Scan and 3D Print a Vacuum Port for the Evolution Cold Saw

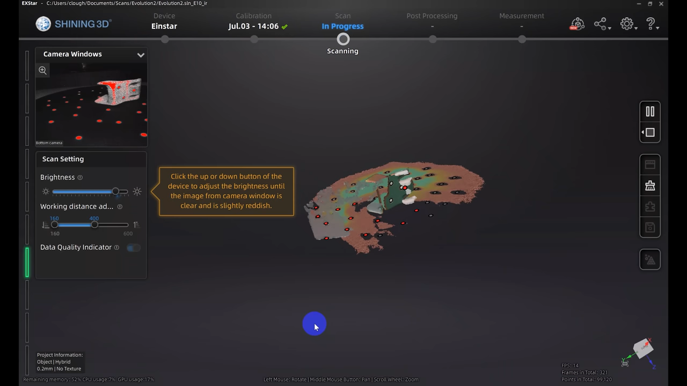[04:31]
the two cameras, can actually see into hollows of the object better
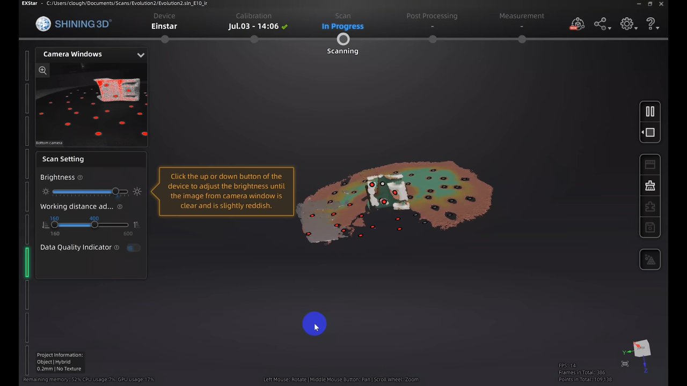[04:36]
than they would be able to do if you got really close
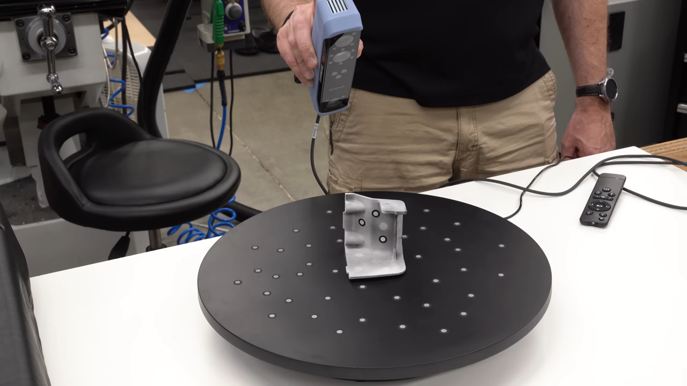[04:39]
to the object in the small object scanning mode. So then it's just a matter of rotating the object
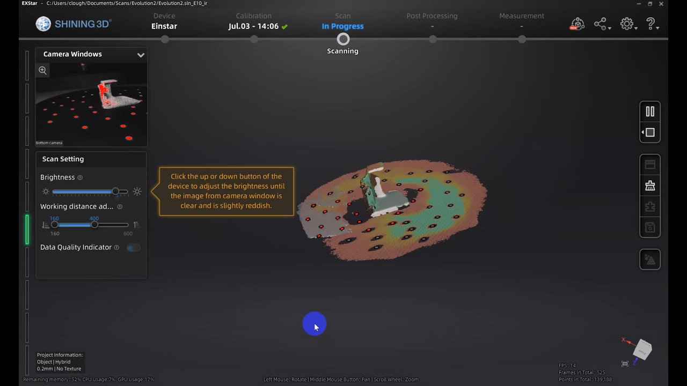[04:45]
slowly and scanning all sides of it from this side. I also turned the scanner to the side.
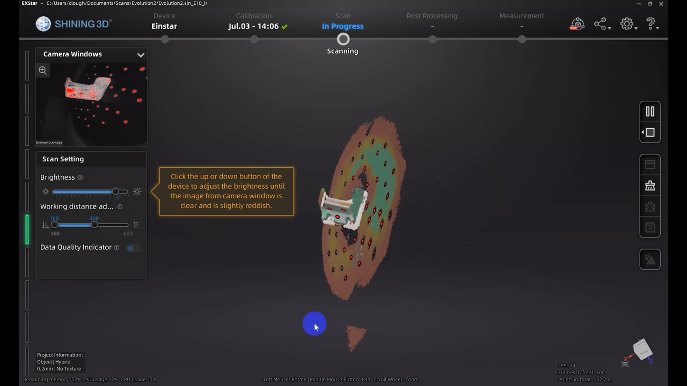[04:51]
Again, it changes the angle of those two cameras and allows it to see into narrow openings it wouldn't have been able to reach otherwise.
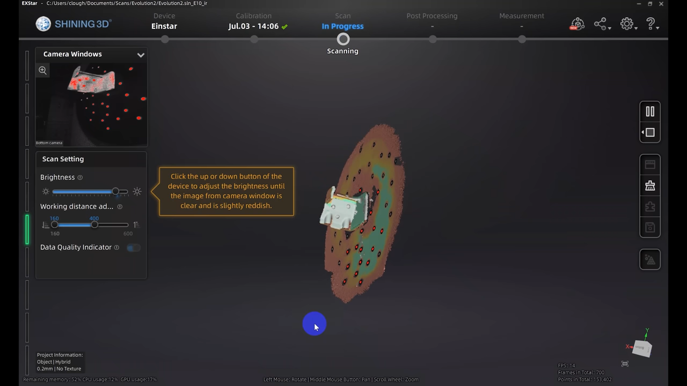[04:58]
And as long as you keep enough of those markers on the turntable in view,
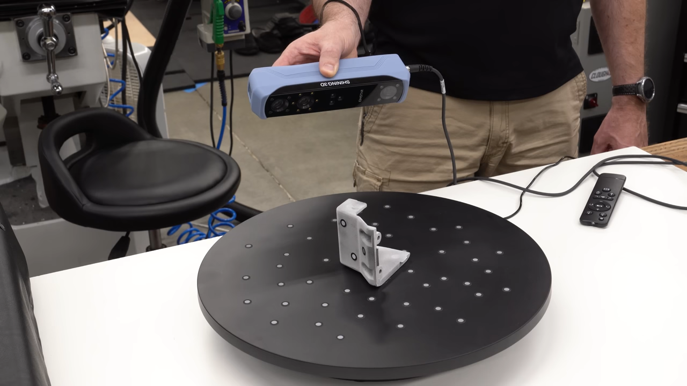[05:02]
the scanner will keep track of its position and won't lose its place.
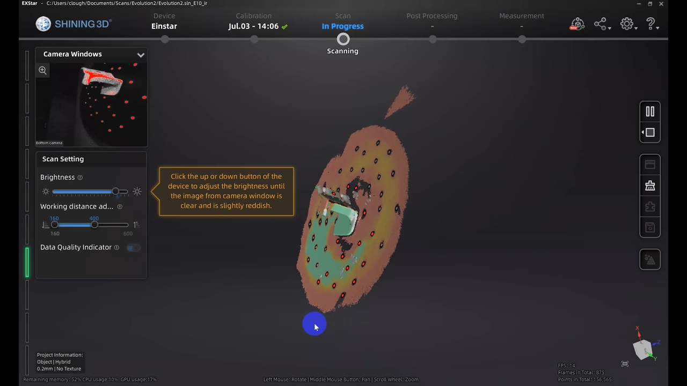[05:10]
Then once you have enough geometry scanned and all the surfaces are showing green,
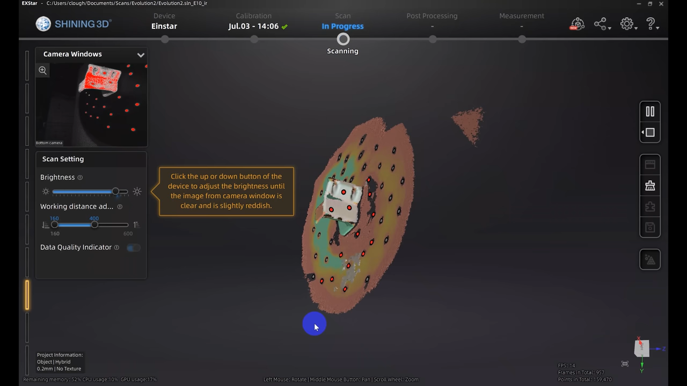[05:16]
at least all the surfaces that you can see from this side are showing green, then it's just a matter of going in deleting all of the scan data from the actual turntable surface, which we don't want.
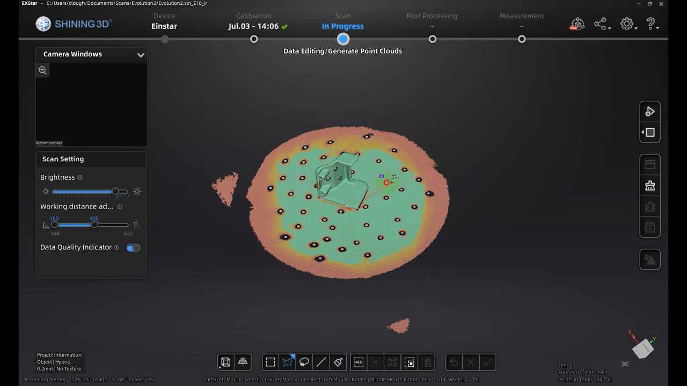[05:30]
And this allows us to clean it up and then we'll be left with a mesh or left with a point cloud that just contains the surfaces of the part that were visible when scanning from this side of the object.
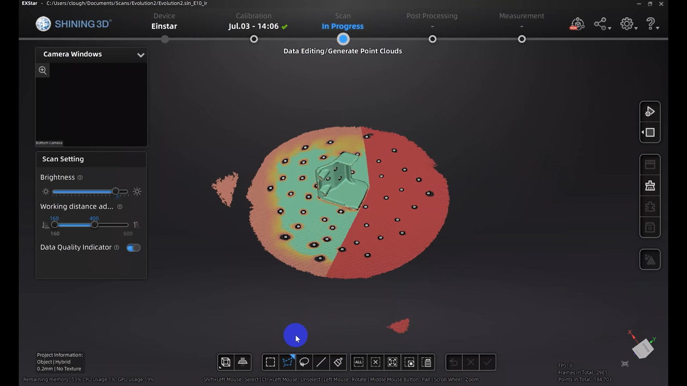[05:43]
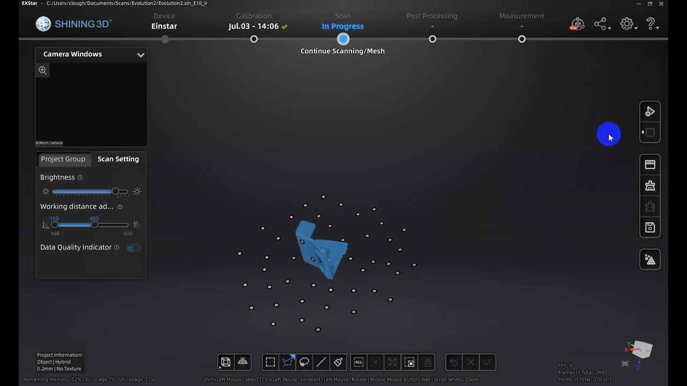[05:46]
Get that all cleaned up, generate a point cloud, and this isn't the whole object, it's just the stuff that's visible from the top.
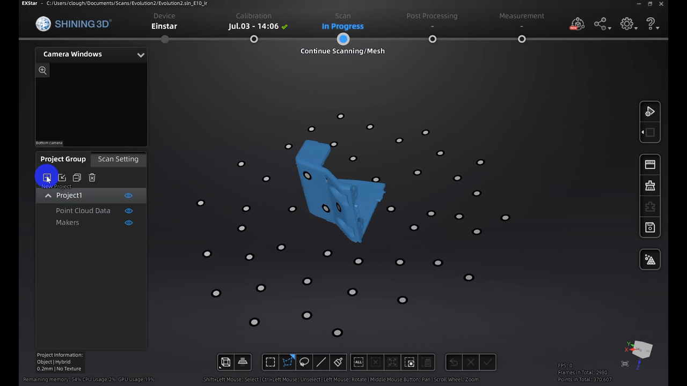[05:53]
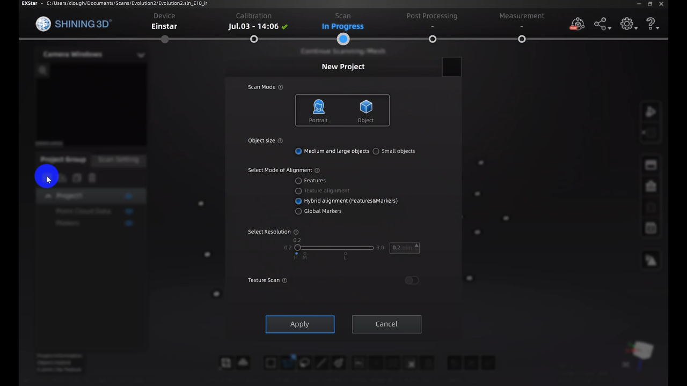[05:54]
Then we can create a new project, set it up with exactly the same settings, then flip the part over and perform the same operation scanning the part from the other side.
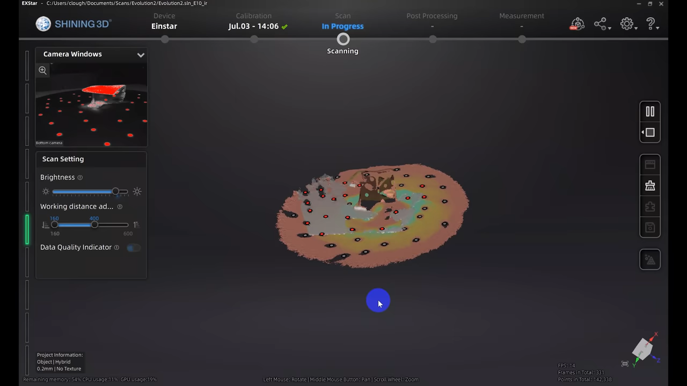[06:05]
Now this is going to pick up all the geometry that's visible from the other side and in theory we should have all of the surfaces.
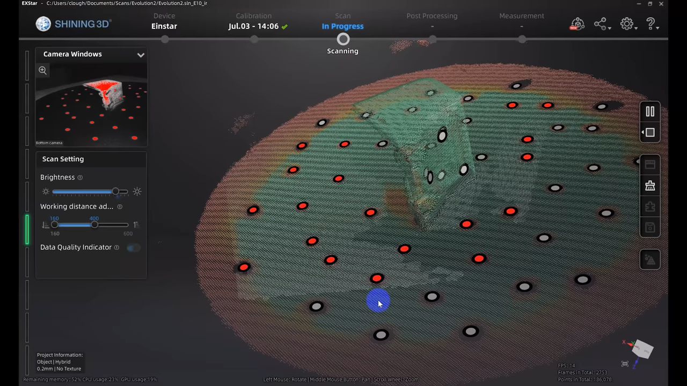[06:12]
We'll go back through, remove the turntable, clean up all the data,
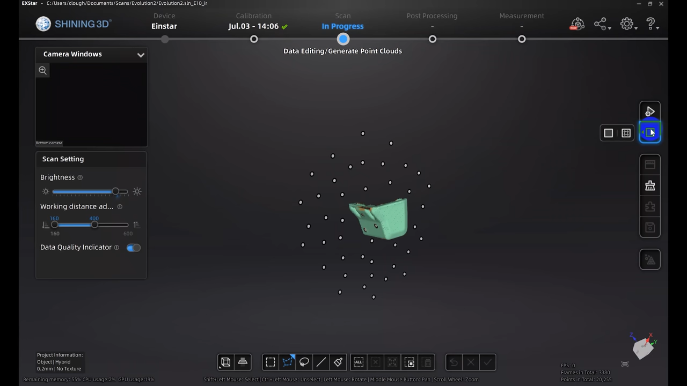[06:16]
and then we should have two separate scans that we can then merge together to get the complete object.
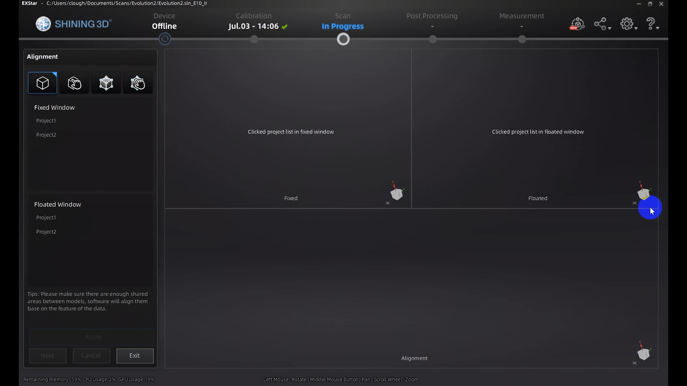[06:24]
Aligning the two separate scan projects together is easy. This is a feature that's just built into the Shining 3D software.
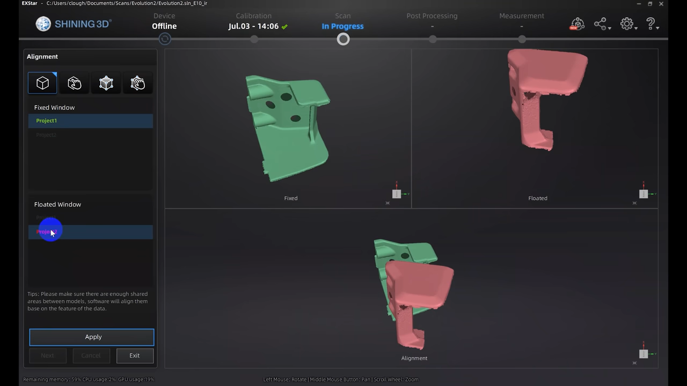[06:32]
I'll just select one project and the other and then make sure that the feature auto align is selected and click apply.
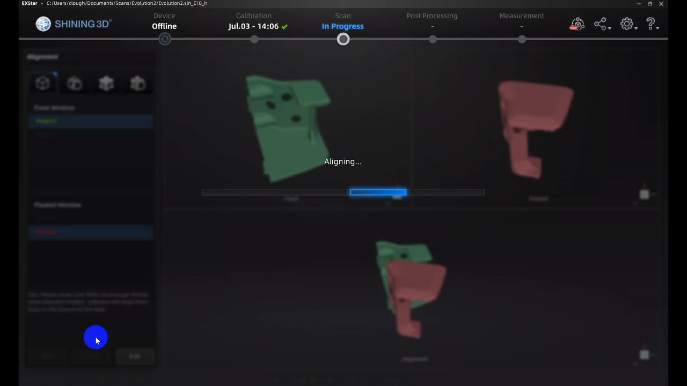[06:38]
And this will just use the geometry of the objects to try to fit them together. I had those extra markers on the object just in case I needed them, but it wasn't necessary. You can see the red data in this bottom viewport came from one scan and the green data came from the other and it's,
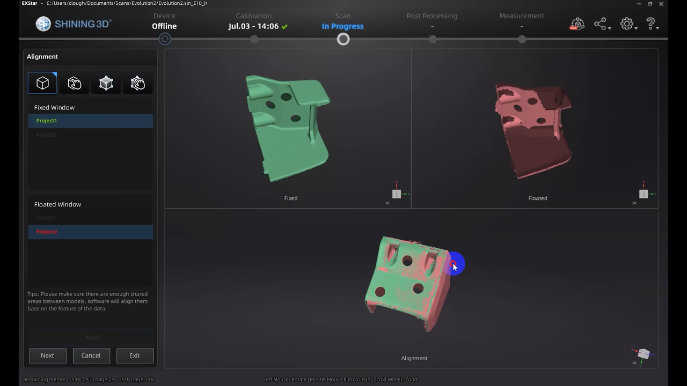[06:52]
you know, on opposite sides of the model because we scanned it from opposite sides, so that's pretty much exactly what we expect.
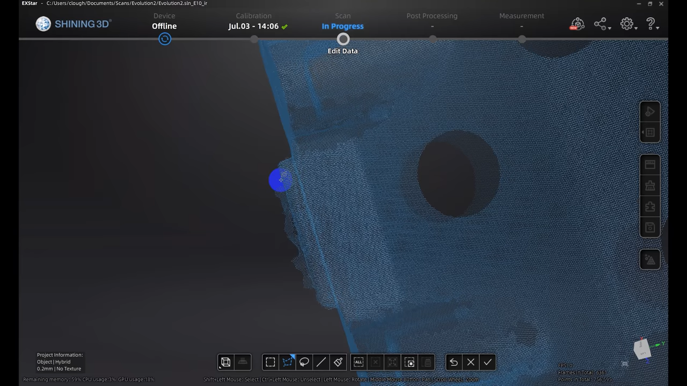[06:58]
There is still a little bit of garbage here that I didn't get properly cleaned up from the initial scans.
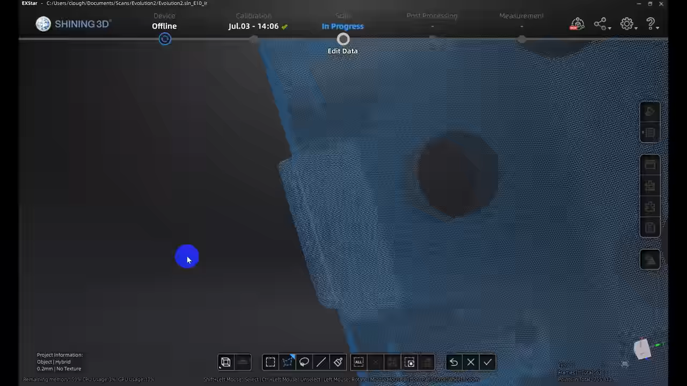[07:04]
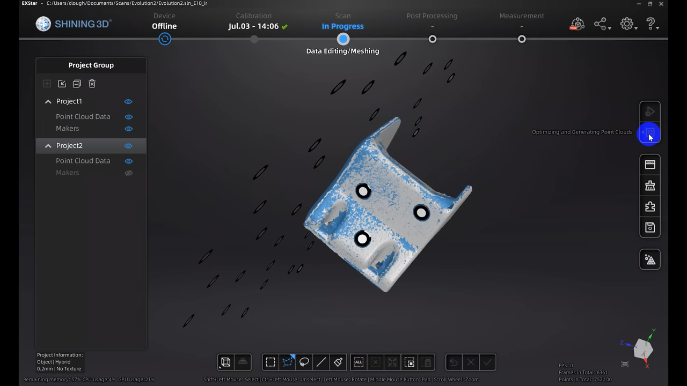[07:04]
I'll delete that and then we'll mesh the model.